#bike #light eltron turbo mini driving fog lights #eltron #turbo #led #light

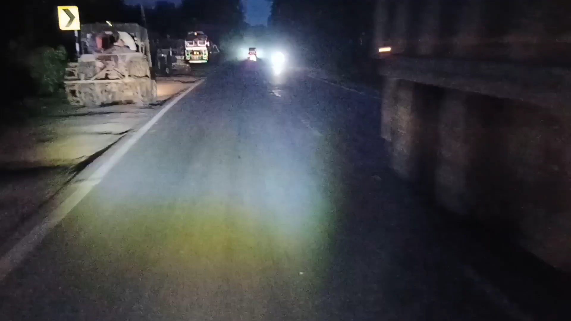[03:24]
उसके उससे तो कम ही रहेगा यहां � पर देखिए काफी
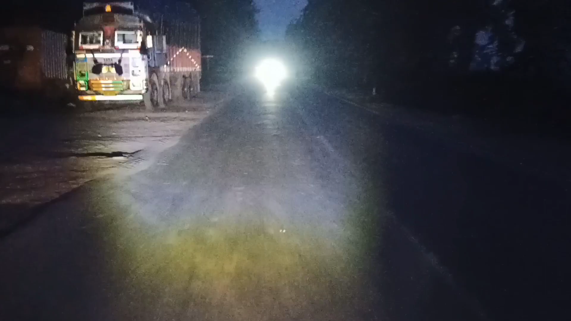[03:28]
ज़्यादा है यहां पर इसकी लाइटिंग है सामने से पता नहीं चलेगा कि आपको कौन सी गारी आ रहे है कौन सी